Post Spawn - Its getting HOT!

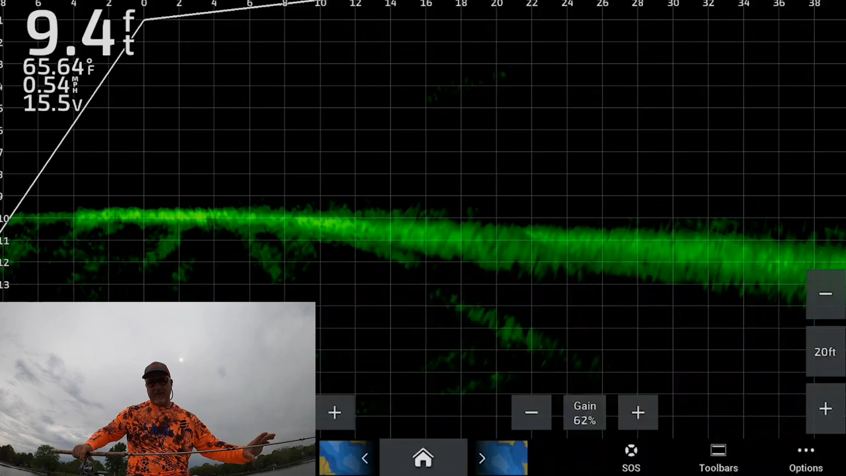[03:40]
On screen: depth 9.4 ft, water 65.64°F, speed 0.54 mph
chartreuse head which is not necessarily my one of my first choice for whatever reason it's just everybody has their favorite color mine happens to be orange and pink
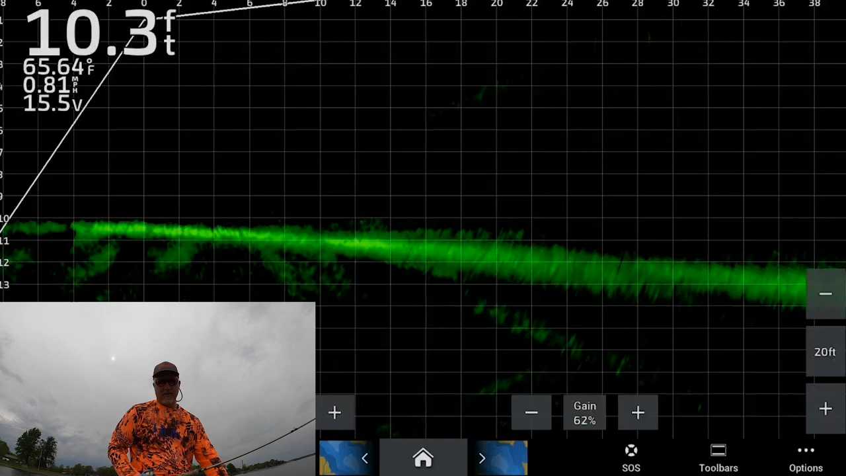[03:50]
On screen: depth 10.3 ft, water 65.64°F, speed 0.81 mph
so here comes that structure right there you can see it it's got fish on it you know it's it's uh it's looking really good and uh that's how i know it's
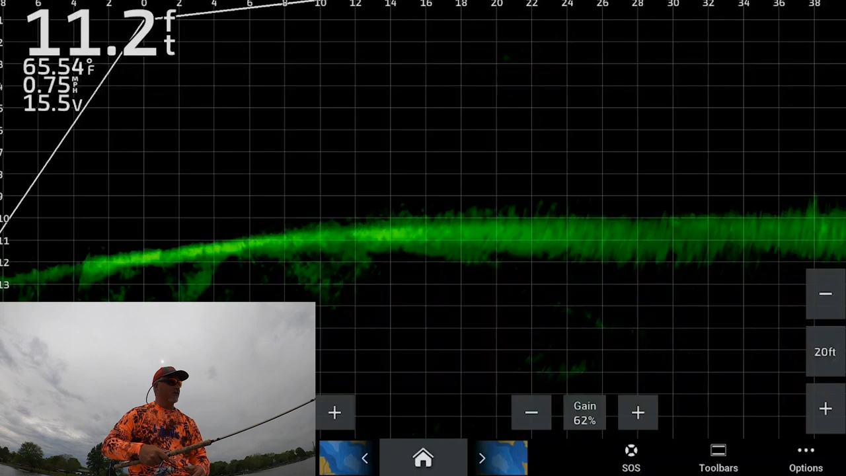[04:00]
On screen: depth 11.2 ft, water 65.54°F, speed 0.75 mph
post spawn baby because let me tell you there was nothing on these types of structures structures a couple weeks ago so there it is it's going to start coming into the picture there it is and
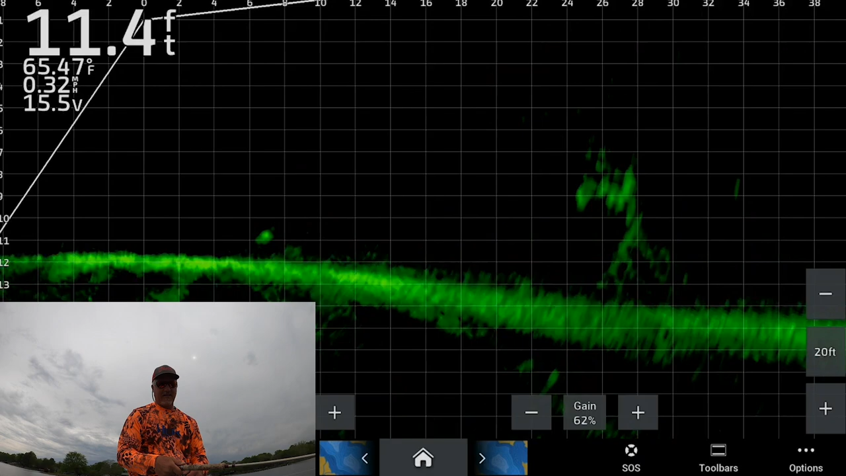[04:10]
On screen: depth 11.4 ft, water 65.47°F, speed 0.32 mph
look at this guy coming right up to shoot for it and
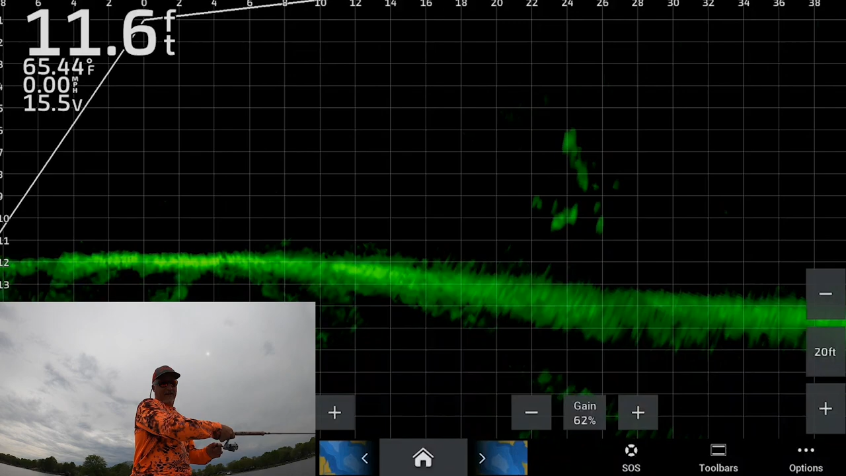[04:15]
On screen: depth 11.6 ft, water 65.44°F, speed 0.00 mph
there he is look at that first guy oh and he got off that was a good fish and he came a long way did you see how long he came oh man i didn't tell you what see if we can do it again that's sad that was a good fish there i am right coming right over it i'll speed it up just a little bit maybe there he is second cast
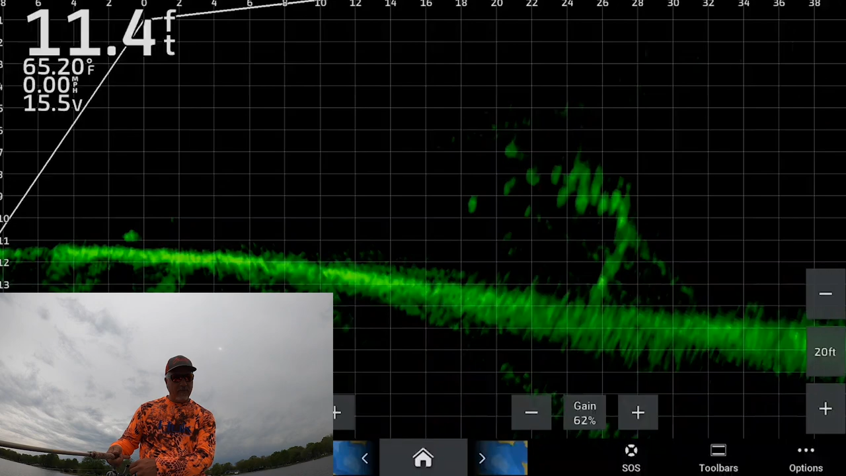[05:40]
On screen: depth 11.4 ft, water 65.20°F, speed 0.00 mph
hope we might still get this guy here yep we did that's awesome
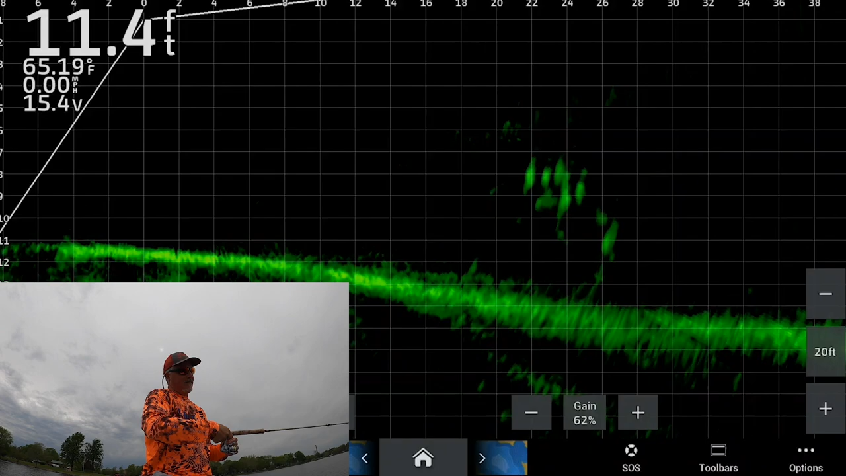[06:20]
On screen: depth 11.4 ft, water 65.19°F, speed 0.00 mph
man we have a great time look at this guy there he is got him that's how it's done folks
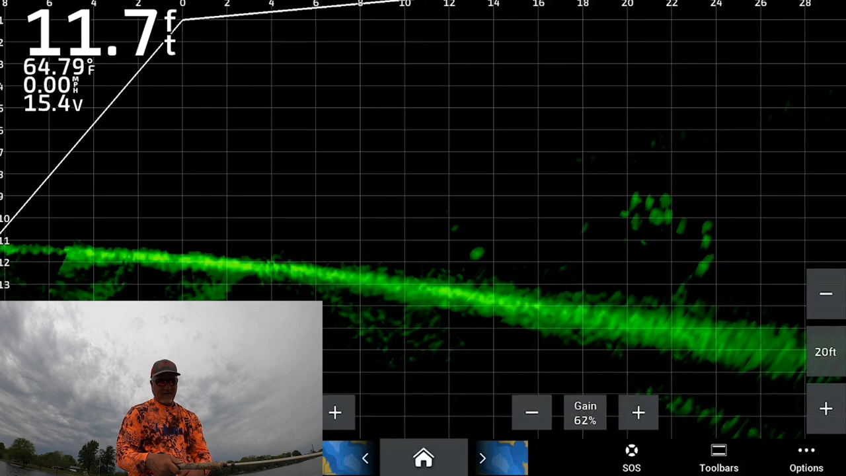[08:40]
On screen: depth 11.7 ft, water 64.79°F
they are they're not very far away now my assumption is it's the same fish but look at this he's gonna come after it again this guy's gonna come after it he's gonna have gone down for it and then they'll come back up for it
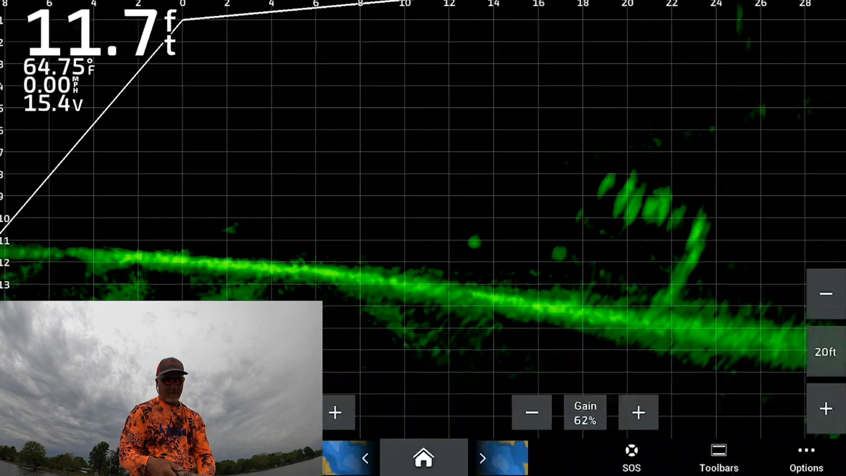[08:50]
On screen: depth 11.7 ft, water 64.75°F
all right so let's see if we can vertical jig these fish with a 10-footer they don't seem to be getting spooked which of course i prefer a hair jig but everything's taken out of this boat right now so
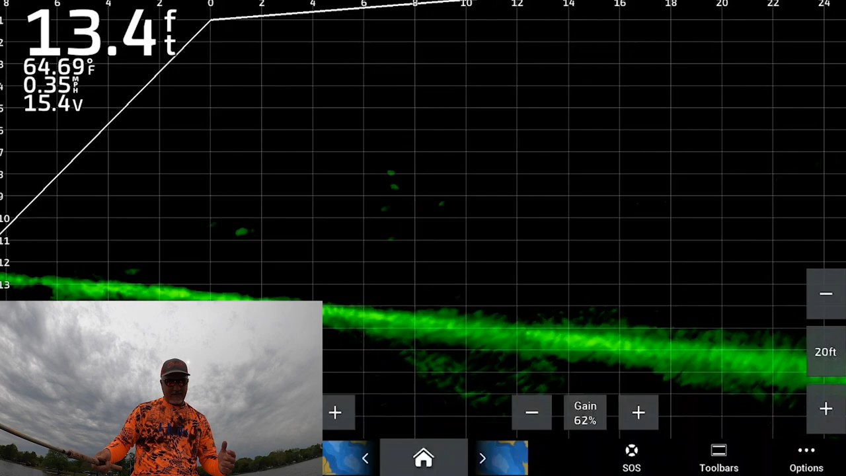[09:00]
On screen: depth 13.4 ft, water 64.69°F, speed 0.35 mph
no he does not want it so that's a that answers our question that's all it matters if i had a hair jig i would love to drop down
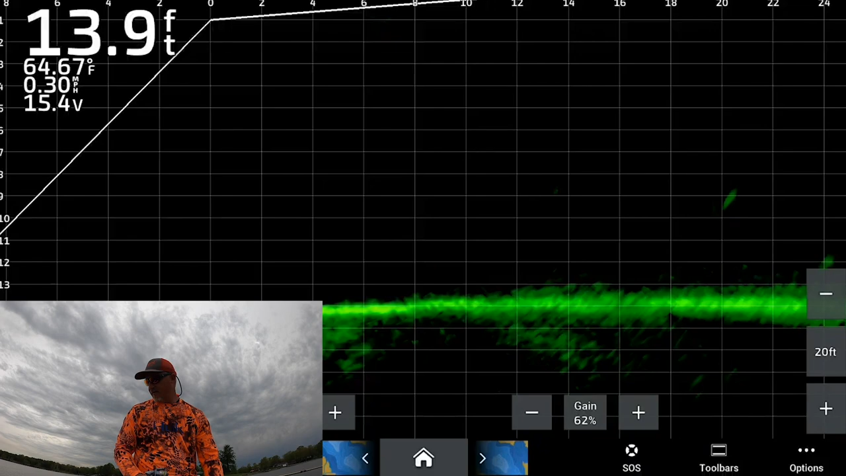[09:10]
On screen: depth 13.9 ft, water 64.67°F, speed 0.30 mph
on with a hair jig i do not have a hair jig with me right here boohoo check out that school i just i just turned on my uh color gain up to 100 because i saw the garmin guru had done that and uh that thing is freaking on fire popping check that out look at this guys look how active these fish are unbelievable this is a school of fish i just ran out coming close to a pile don't get me wrong but um
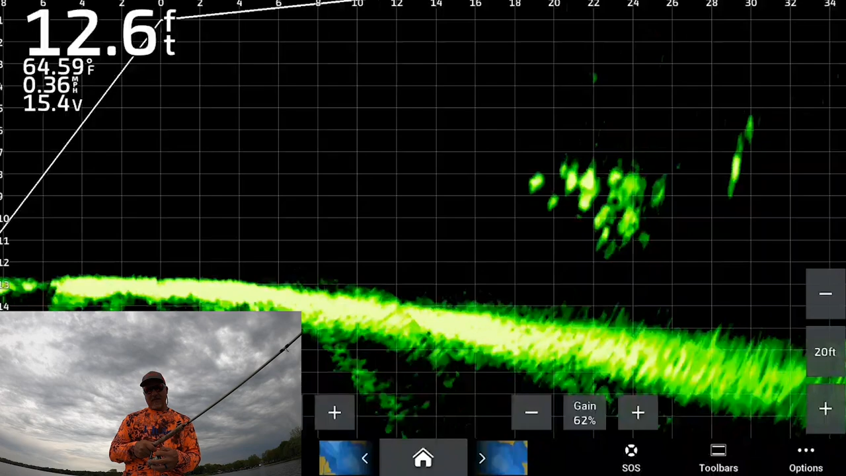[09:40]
On screen: depth 12.6 ft, water 64.59°F, speed 0.36 mph
i don't know how i feel about the 100 color game but you know to each his own it's uh there it is right there actually it makes this i can see my bait pretty damn good i mean here we go there he is that's awesome oh much lost it good